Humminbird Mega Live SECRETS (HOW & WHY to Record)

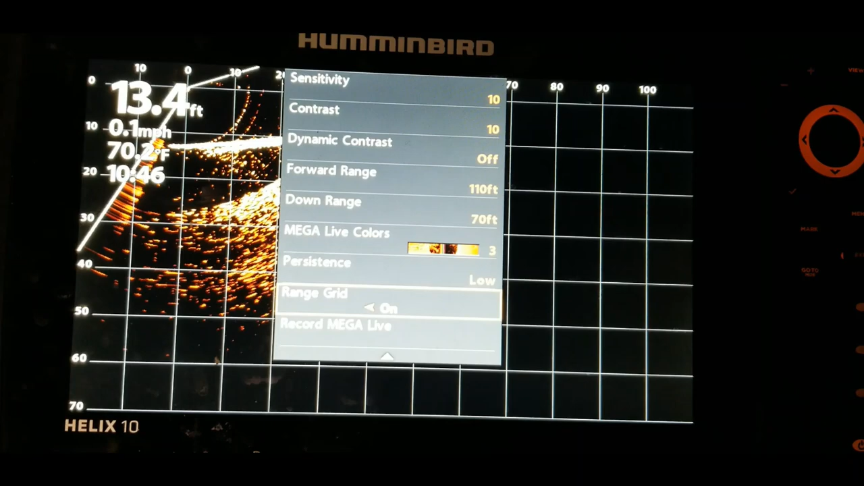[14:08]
On screen: depth 13.4 ft, water 70.2°F
contrast the dynamic contrast your forward range you can adjust these to
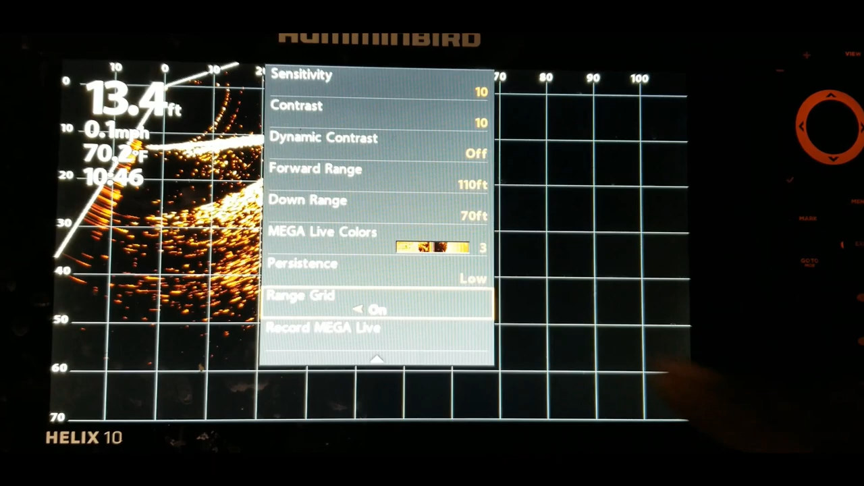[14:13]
On screen: depth 13.4 ft, water 70.2°F, speed 0.1 mph
make that picture the best that you can get it so that now whenever you go back to the water you're
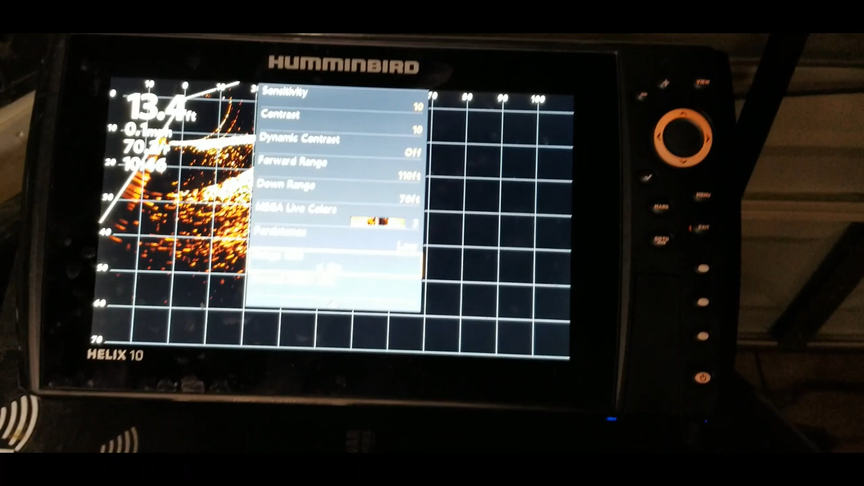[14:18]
familiar with these settings and you may be able to set it up to where you can leave it on those settings
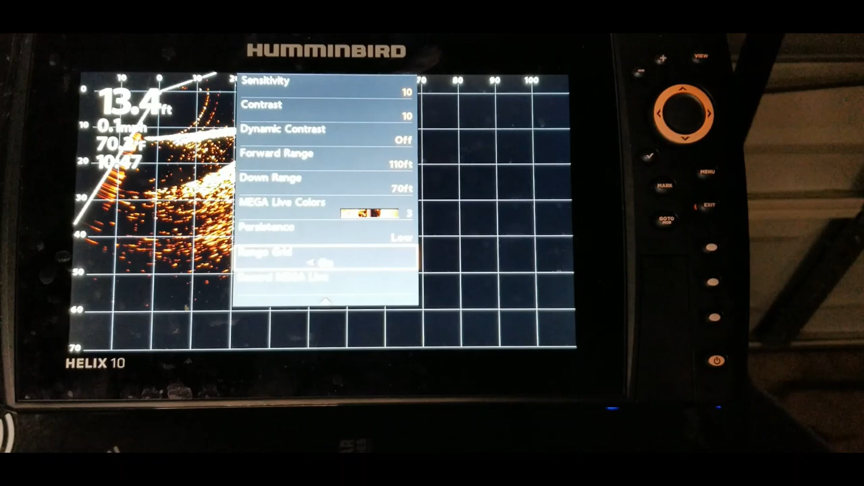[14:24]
On screen: depth 13.4 ft
so when you go back out to the water everything will be fine but for me um especially
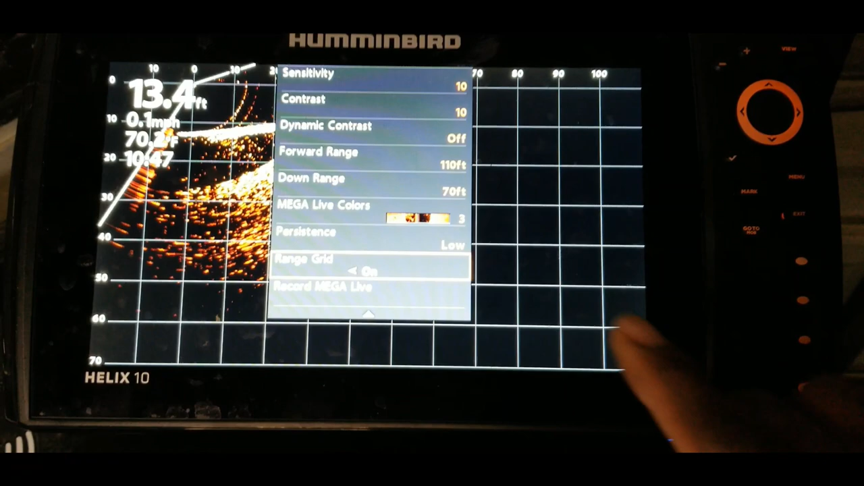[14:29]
On screen: depth 13.4 ft
with my um the forward range and down range those are things that i change
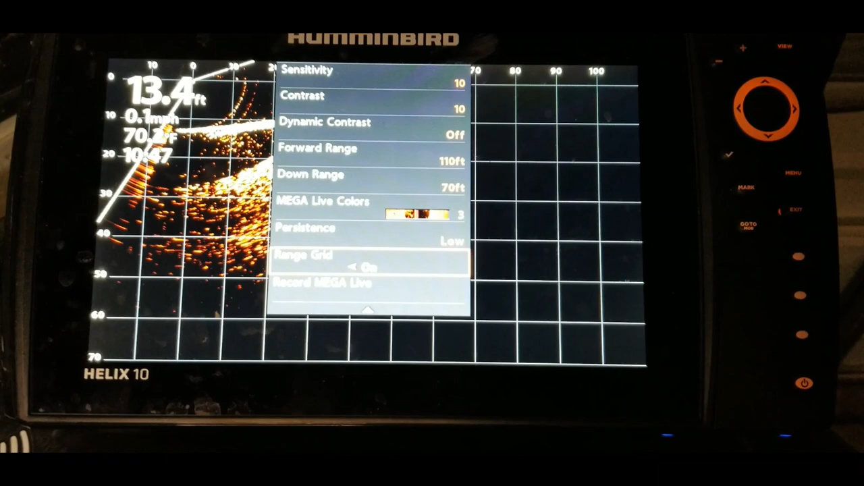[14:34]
On screen: depth 13.4 ft
on a regular basis so whenever i'm on whenever i'm searching i may search out to say
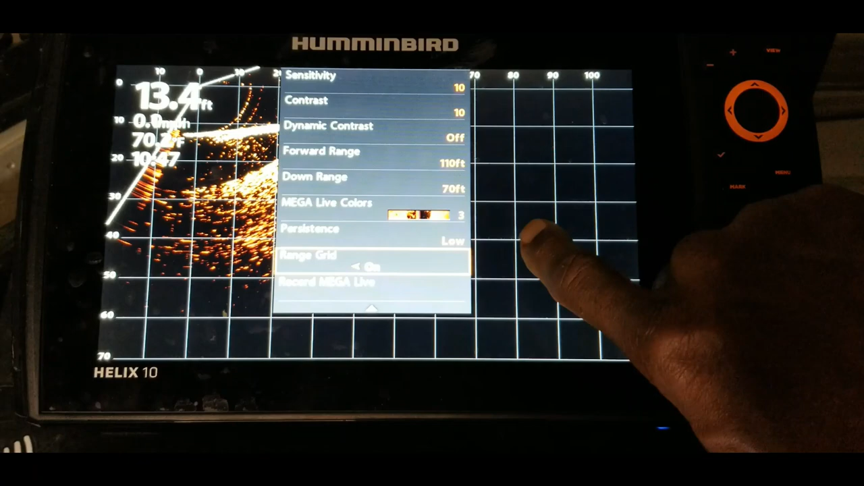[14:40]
On screen: depth 13.4 ft
89 well 70 to 90 feet depending on you know what i'm looking for because
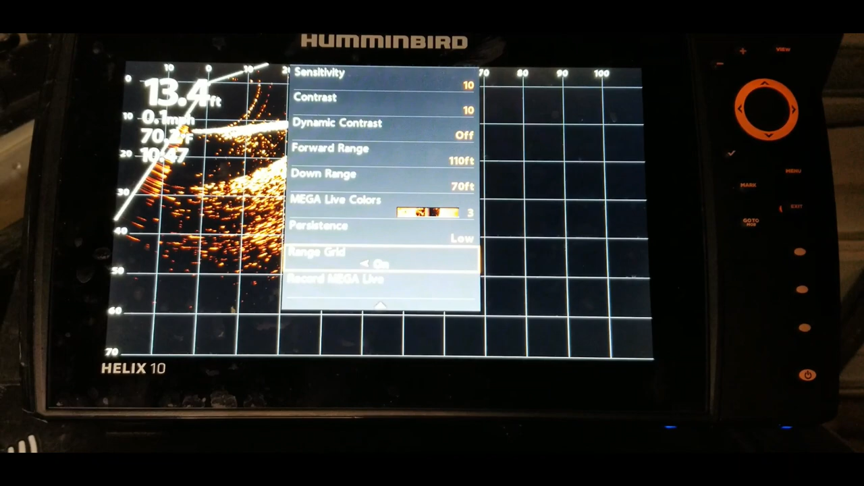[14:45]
On screen: depth 13.4 ft
i have found that you can see fish you can see structure and stuff like that at those farther
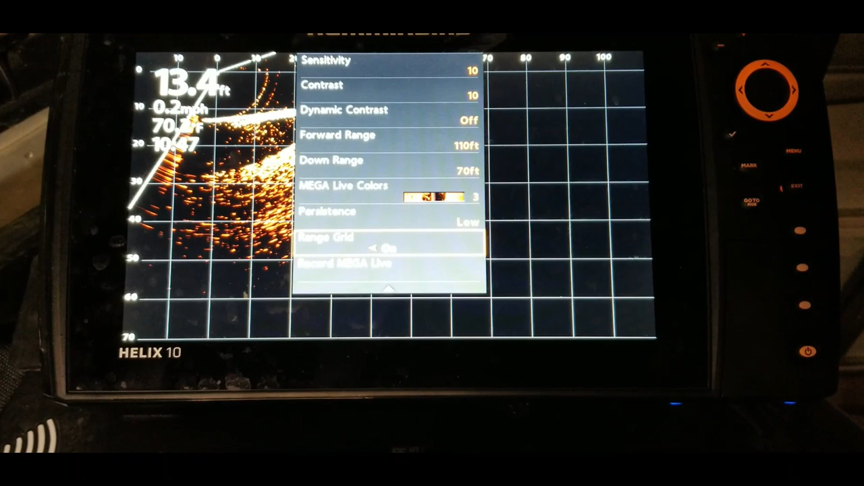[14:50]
On screen: depth 13.4 ft, speed 0.2 mph
distances whenever you move in and you're actually going to take the time to fish something you may want to
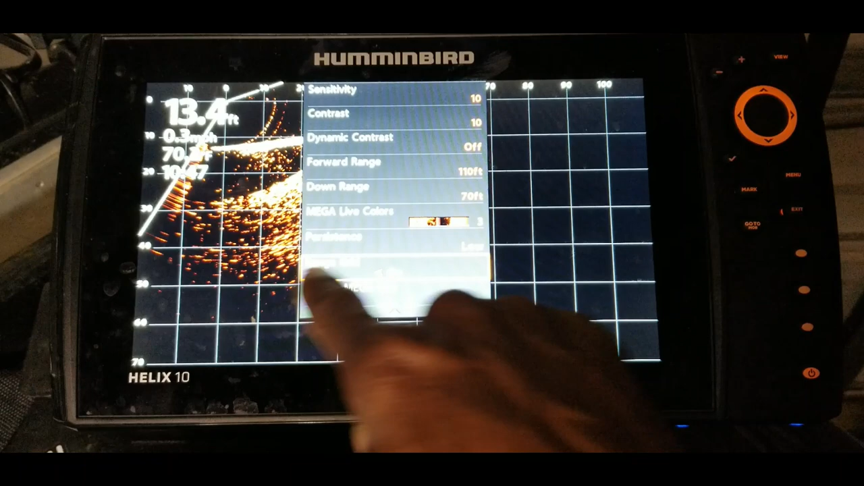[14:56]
bring this range all the way in from i right now have it on 110 so you
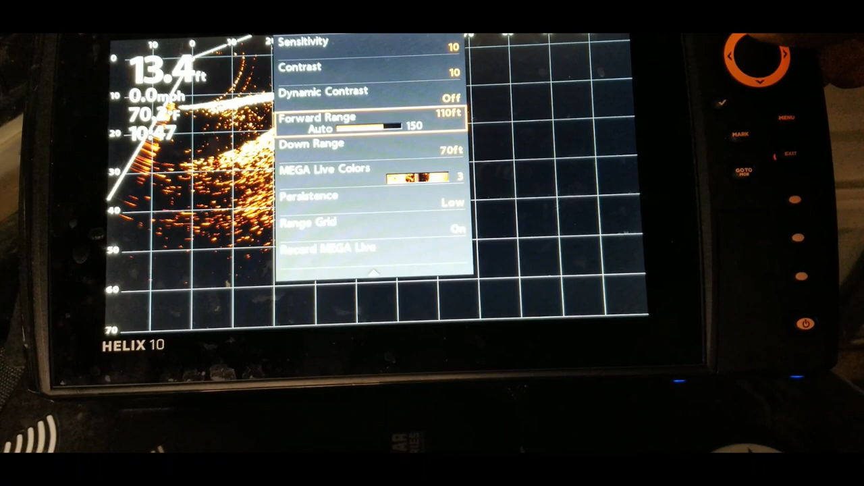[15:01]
On screen: depth 13.4 ft, speed 0.0 mph
may want to bring that all the way in to say 50 feet or something like that so that way you can
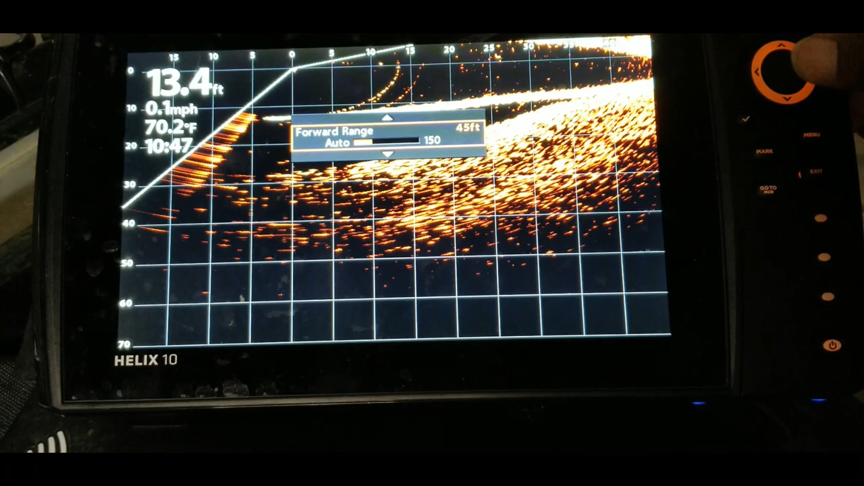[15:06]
On screen: depth 13.4 ft, water 70.2°F, speed 0.1 mph
really target exactly what you're fishing let me go ahead and
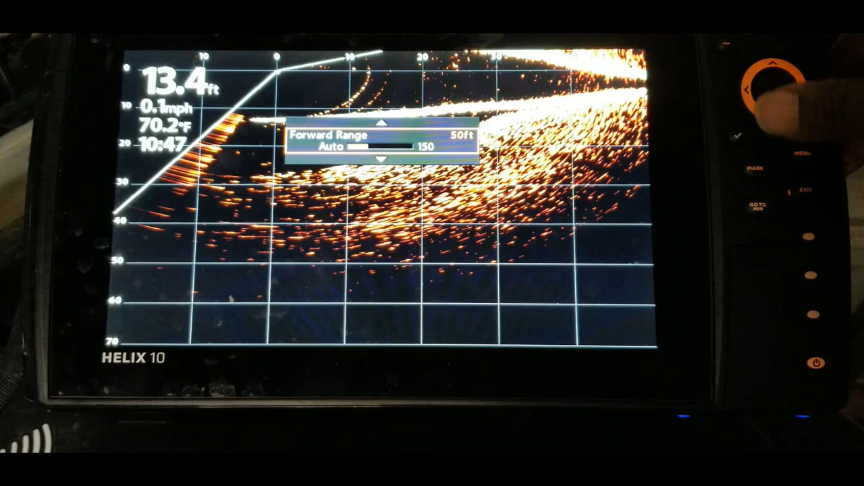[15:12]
On screen: depth 13.4 ft, water 70.2°F, speed 0.1 mph
take that to 50 and let's bring this down since the
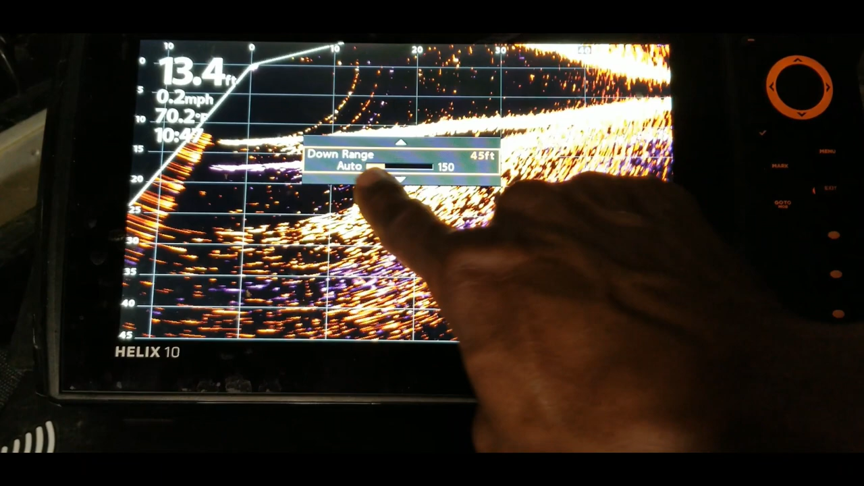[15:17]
On screen: depth 13.4 ft, speed 0.2 mph
water depth right here is 15 let's just bring that down to 20 and we'll play this video
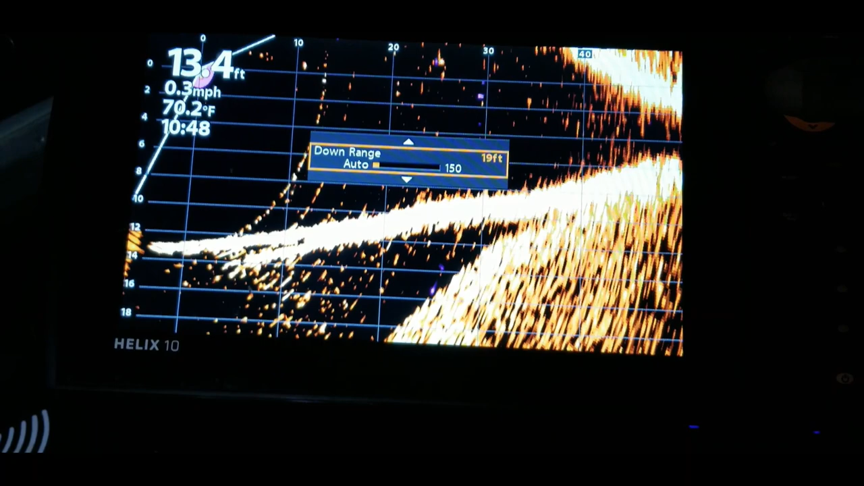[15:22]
On screen: water 70.2°F, speed 0.3 mph
again and then that will be pretty much it for this tutorial guys
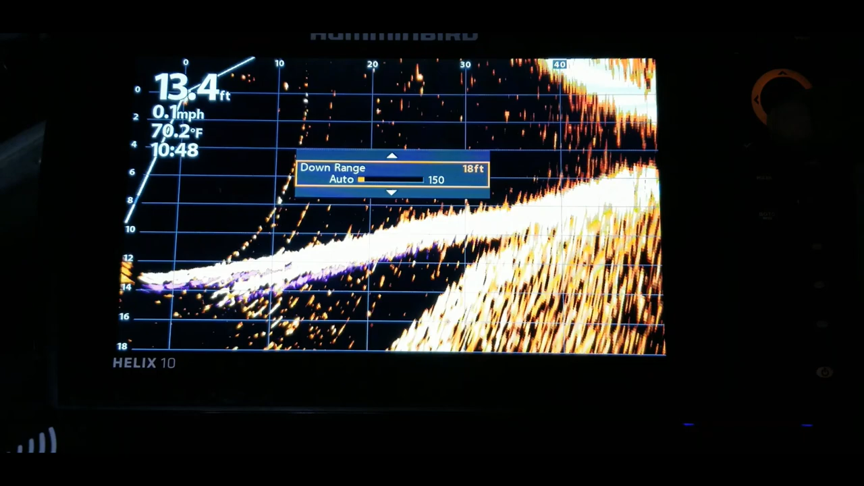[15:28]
On screen: depth 13.4 ft, water 70.2°F, speed 0.1 mph
so now let's go back down to record mega live we're gonna stop that playback hit
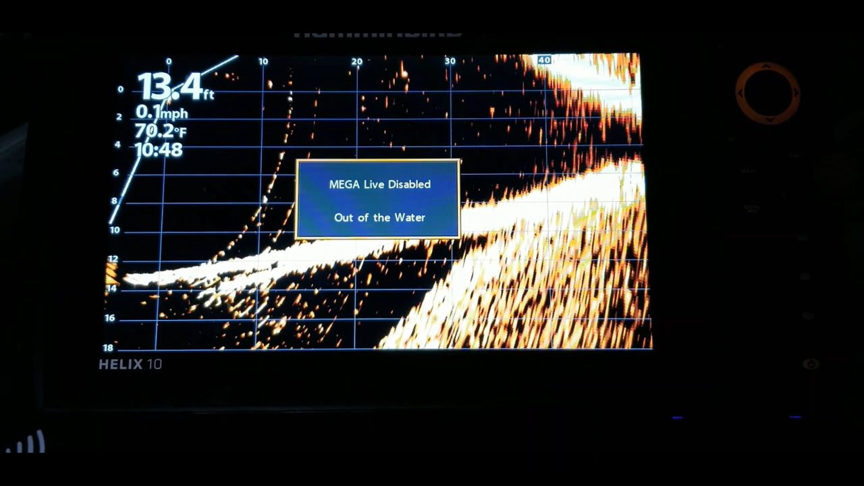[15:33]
On screen: depth 13.4 ft, water 70.2°F, speed 0.1 mph
the menu button go back into the record and that was number
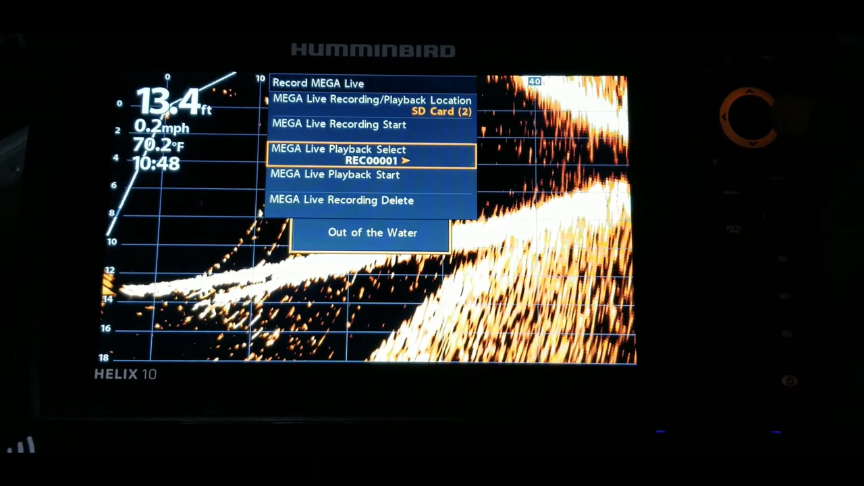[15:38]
On screen: depth 13.4 ft, water 70.2°F, speed 0.2 mph
two record session number two so we'll go to two and start that playback so now you can see it it zooms in on it a little more um so you can see the branches you can see the fish around there like i said this recording is